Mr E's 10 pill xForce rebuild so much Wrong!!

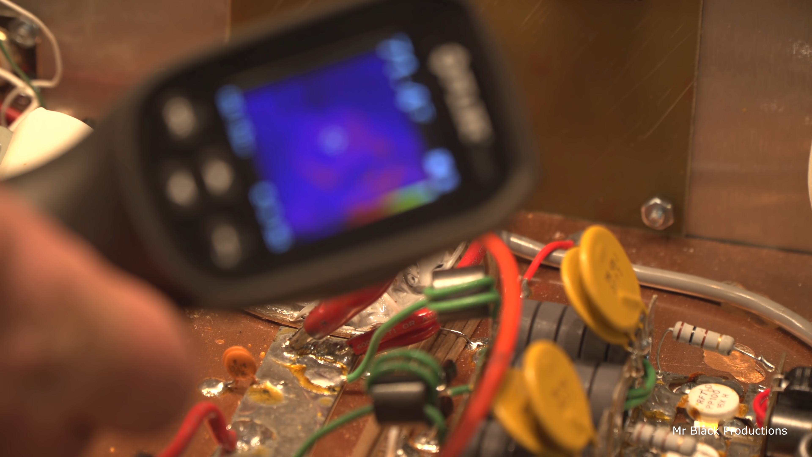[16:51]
Too tight, it's not going to focus. This one resistor in the back is getting hotter than the others. So let me click over to that picture real quick. And you guys can clearly see the resistor in the back is significantly hotter than the rest. Let's click back over to the big camera.
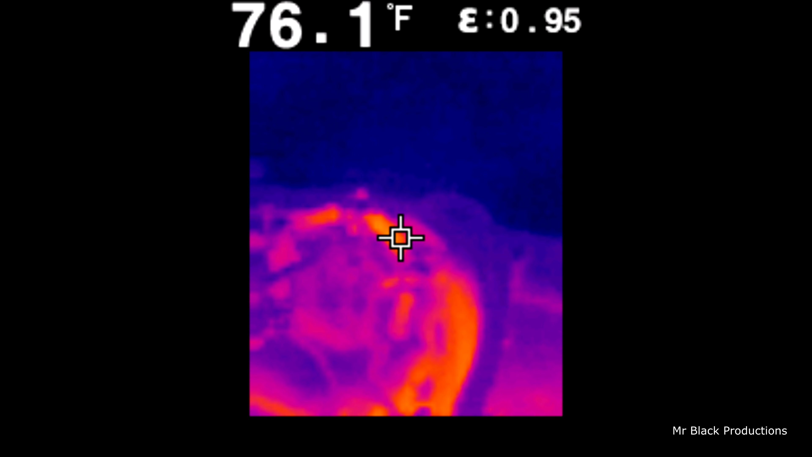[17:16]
On screen: spot 76.1°F
So we don't know where that imbalance is coming from, which is caused on this port. This resistor is getting hot, but it's on this port.